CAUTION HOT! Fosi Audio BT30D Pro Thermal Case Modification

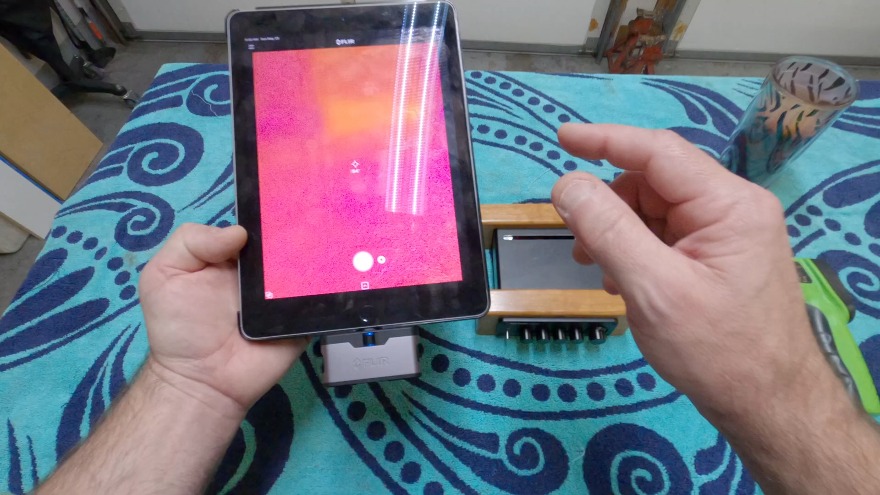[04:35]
this FLIR now and if I get around to doing that I will definitely share that information